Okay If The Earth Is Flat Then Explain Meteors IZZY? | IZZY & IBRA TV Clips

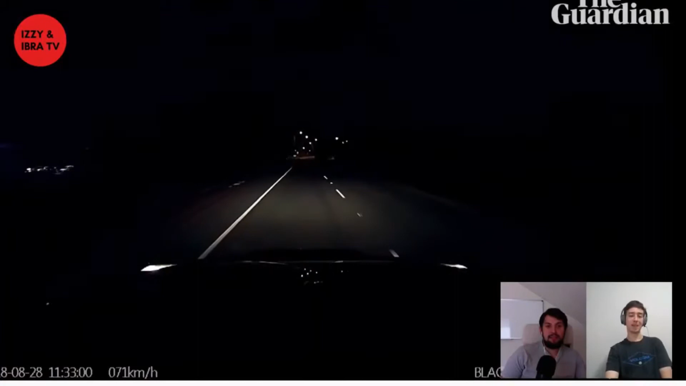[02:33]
this guy oh this guy why why is it all different colors though that's that's interesting to me
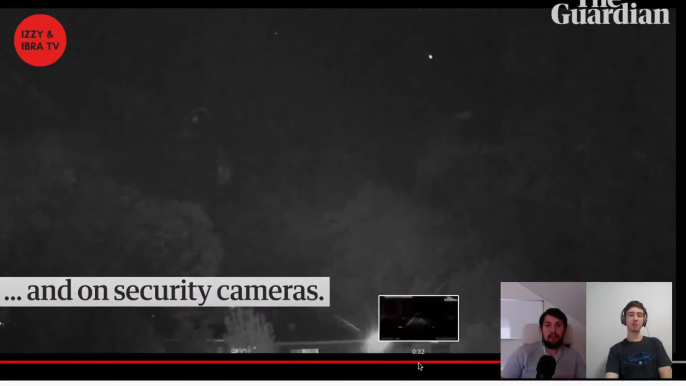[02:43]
why did the all these like meteors have like blue colors yellow color red colors it's space it's space bro come on what else we got here
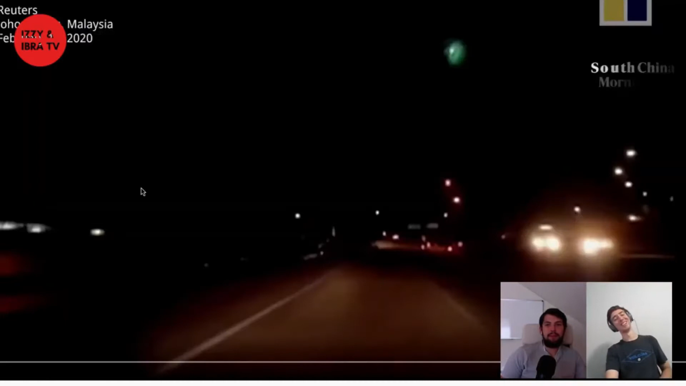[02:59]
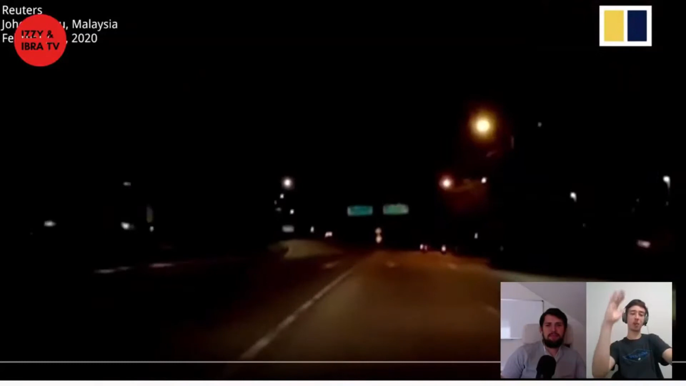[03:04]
yeah just keep uh this above those there's a bunch of different links from different uh a lucky few guys a lucky few saw this what is that that's a meteor